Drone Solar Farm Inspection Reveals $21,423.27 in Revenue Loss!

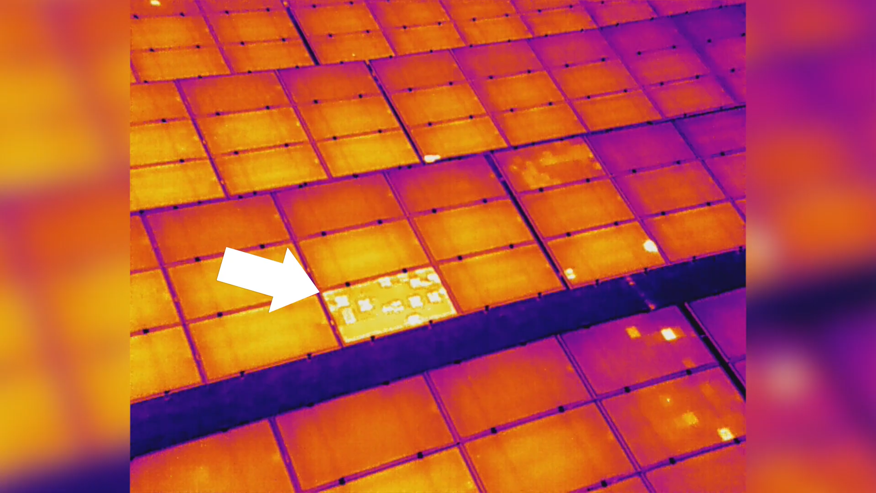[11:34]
And what these different categories mean, so high would be a higher temperature hotspot and low would be a lower temperature hotspot. So the high ones would have higher priority over the low temperature hotspots because they can potentially cause a fire. And then going into the multis this is multiple hotspots on the same module. And then we can see like something like cell multi low.
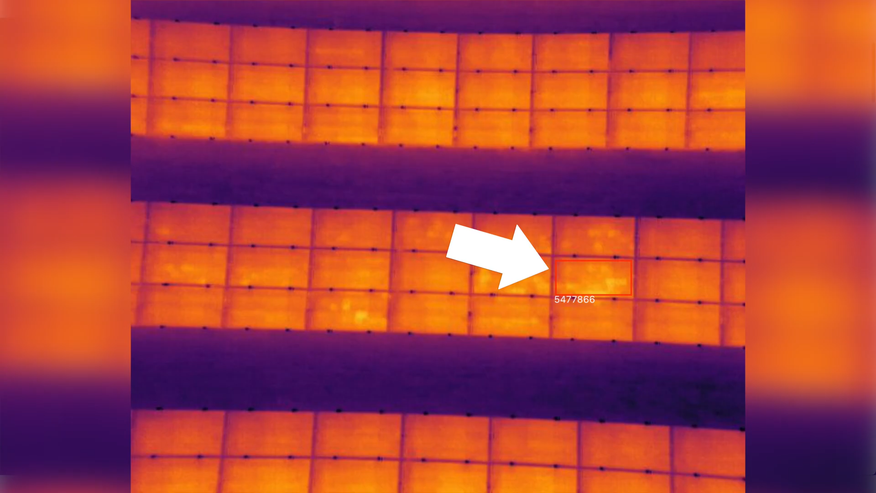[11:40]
There was a lot of these affecting over 600 modules
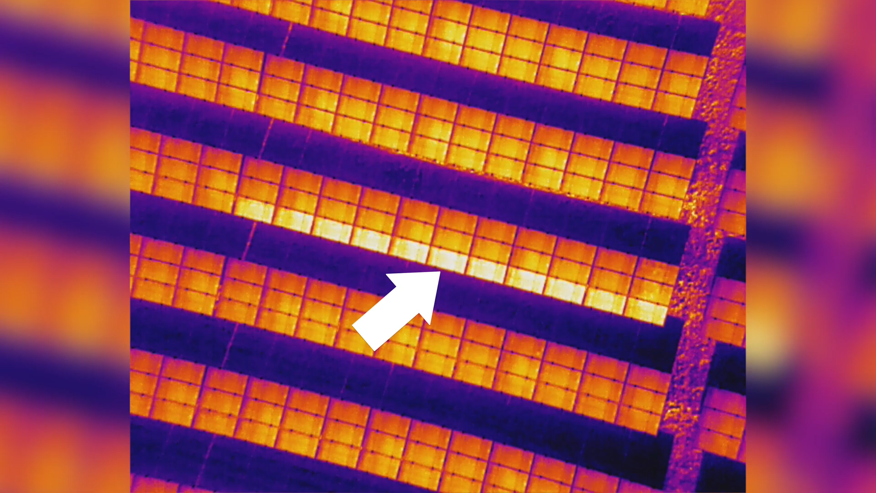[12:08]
So like I was showing you before, these were strung in a series of 11 panels.
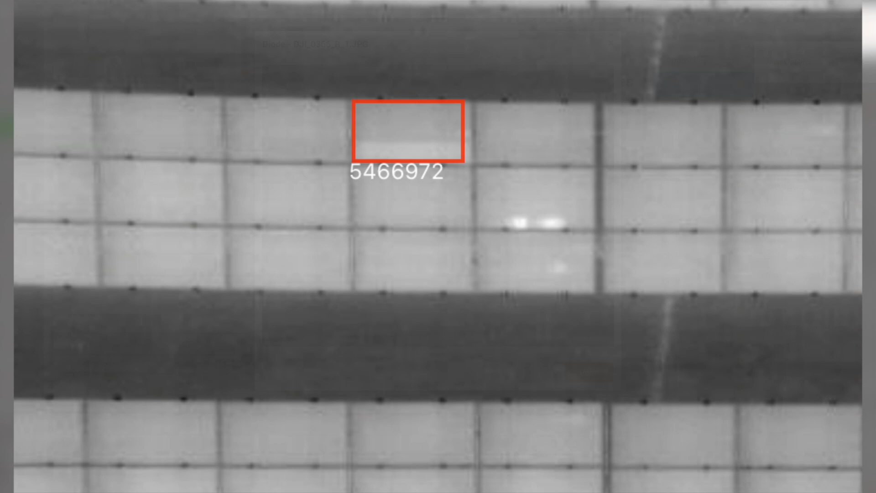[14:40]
And see, clearly see the issue on that as well. So as you can see, this is a very straightforward and easy to use map,